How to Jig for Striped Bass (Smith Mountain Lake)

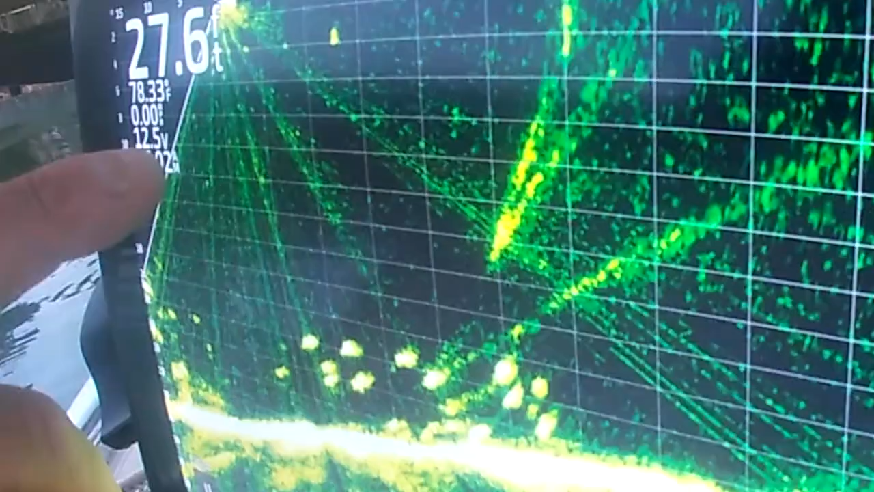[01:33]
On screen: depth 27.6 ft
mine oh yeah i see it yeah yeah yeah whoa just chased it down yeah you
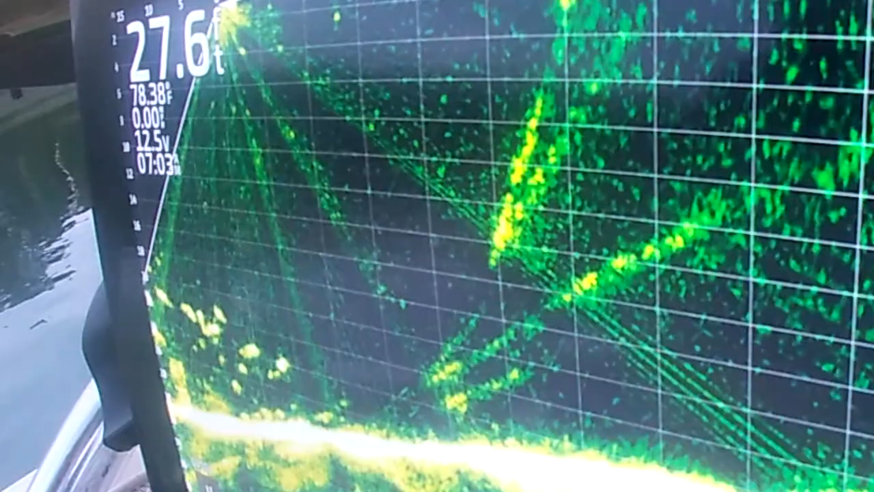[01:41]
On screen: depth 27.6 ft
drop them down in it okay i'm dropping you don't have to tell me again
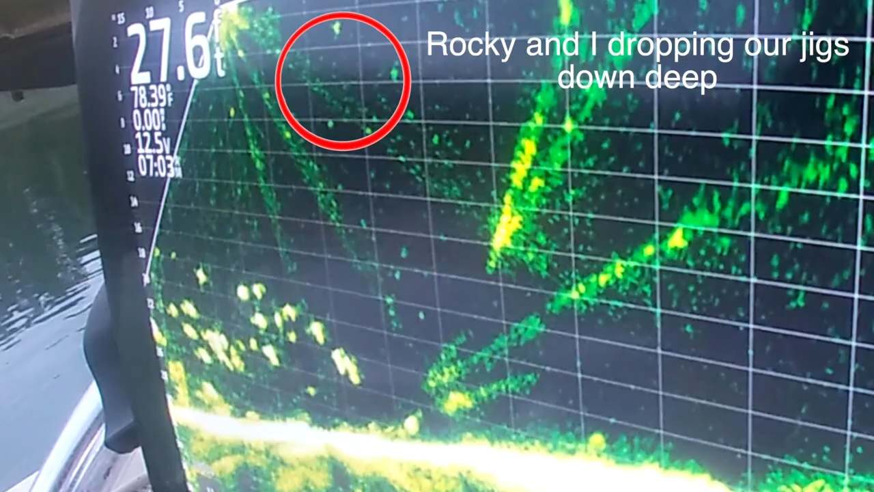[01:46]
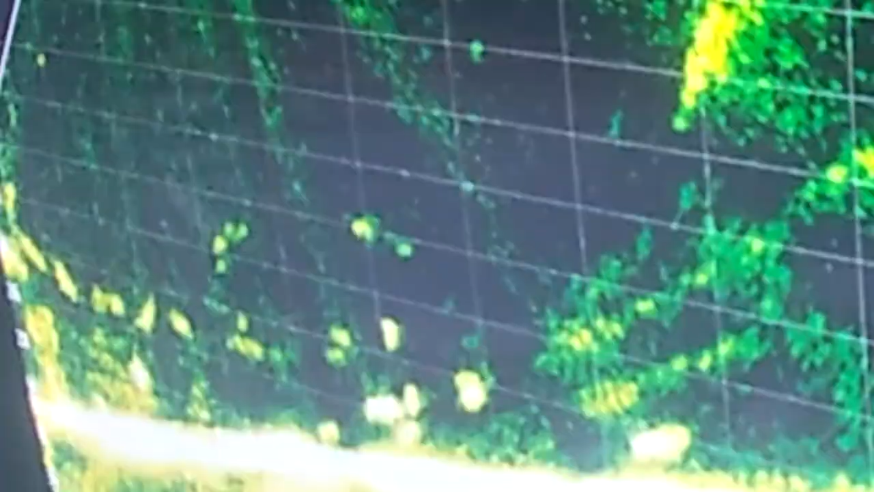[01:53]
and just rip it up yeah it'll come chase it all the way to the top oh i saw that that was really cool
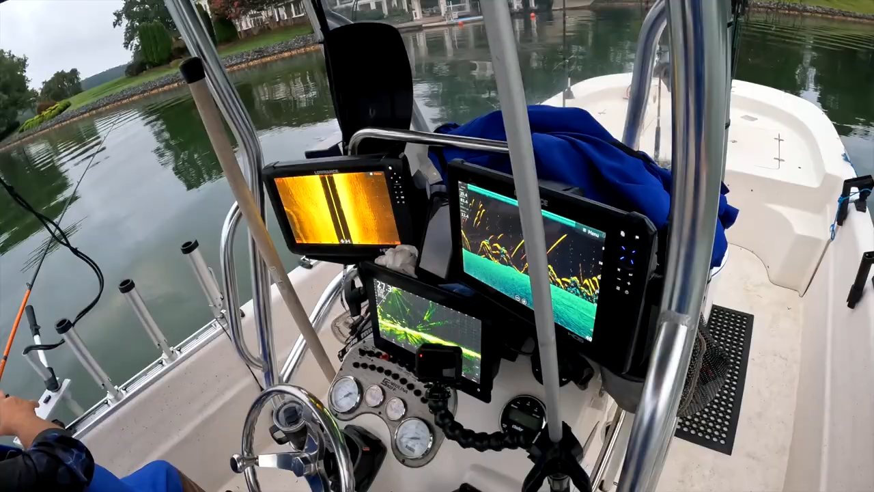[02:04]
so they're a little fired up yeah should we slow it down or just rip up hard rip up hard okay drop it to the bottom and rip it up fine oh yeah fish on yeah tommy's on guys just like that man look at that guys look at that rod bouncing that does a nice looking striper right there
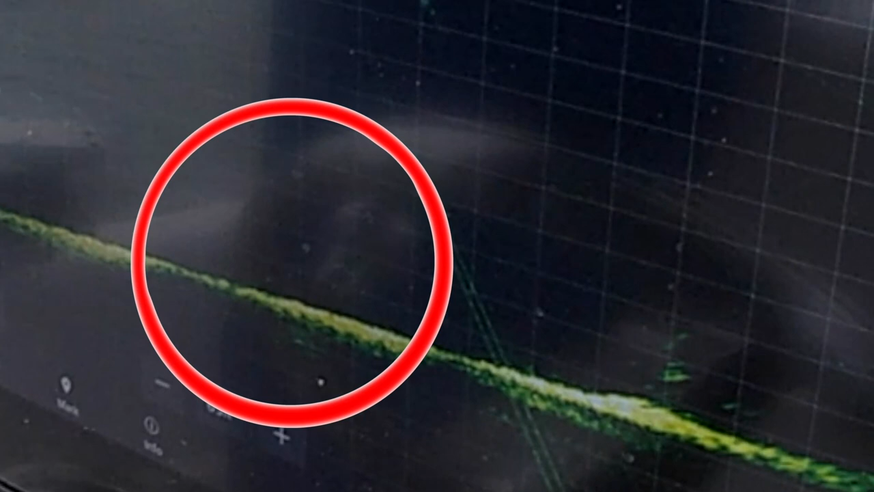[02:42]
oh here you come got it rocky's on there we go that